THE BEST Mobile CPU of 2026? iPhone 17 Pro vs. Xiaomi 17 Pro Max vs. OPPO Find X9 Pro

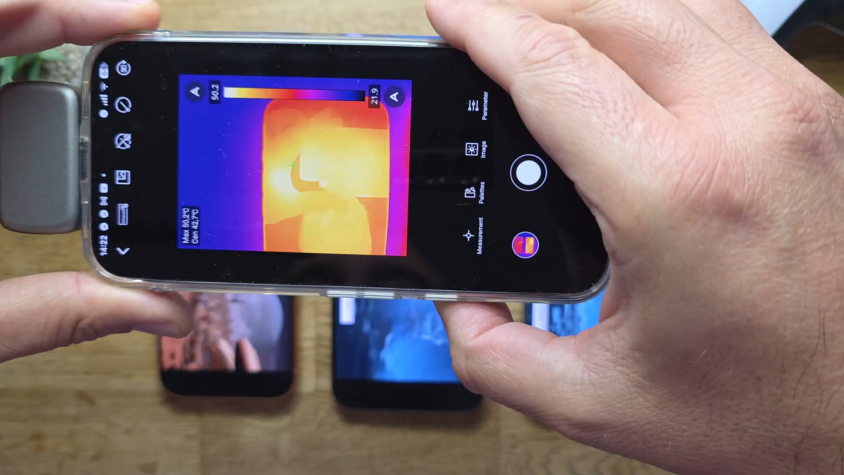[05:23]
What is the hottest spot with the thermal camera on the iPhone, guys? It's 46.2.
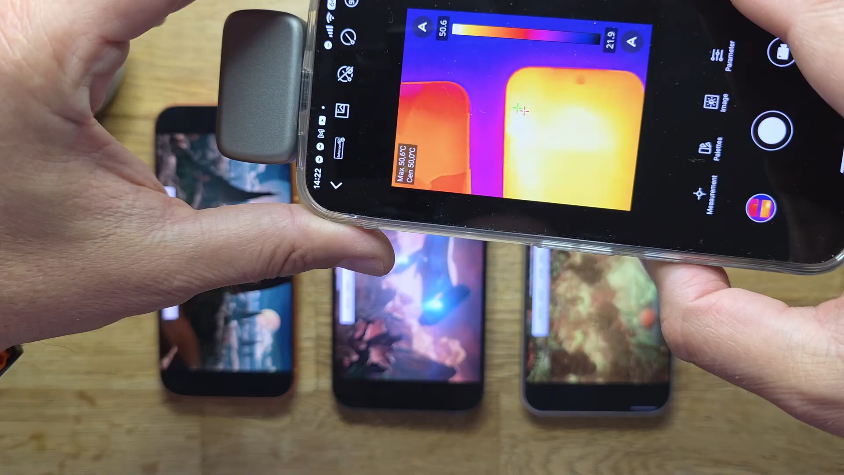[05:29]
On screen: spot 50.0°C, max 50.6°C
What about the Xiaomi, guys? 50.6. Oh my god. What about the Oppo? I can tell you that this test, although synthetic benchmark, it's really frying them.
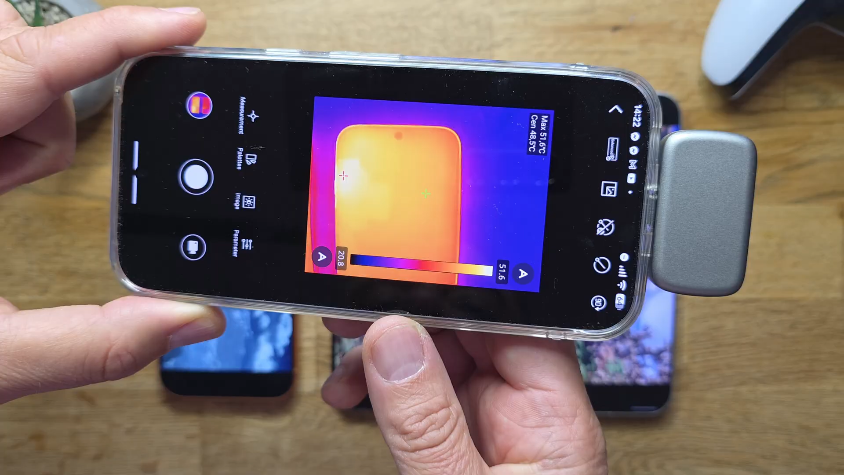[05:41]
On the Oppo Find X9 Pro, we are able to measure 51.6. The good news is that all three phones will survive.